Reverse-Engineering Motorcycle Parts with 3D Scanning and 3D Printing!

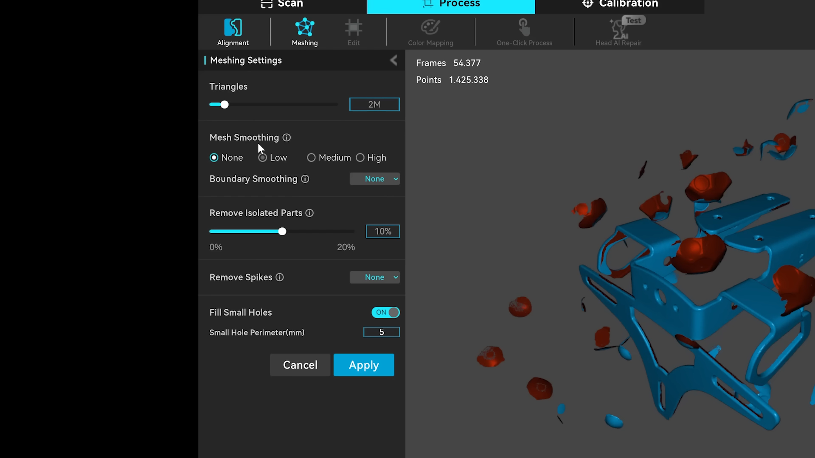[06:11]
But again, what settings should I actually use? You end up guessing and waiting.
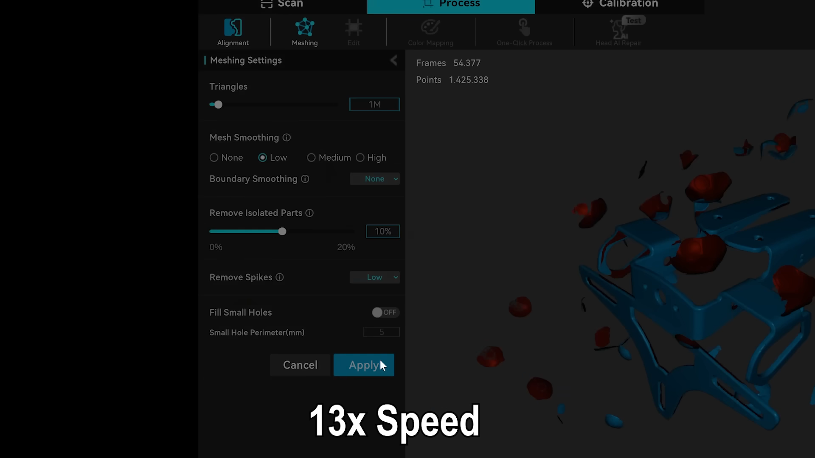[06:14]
Trial and error takes time, especially with processing time stacking up on a modest PC like mine.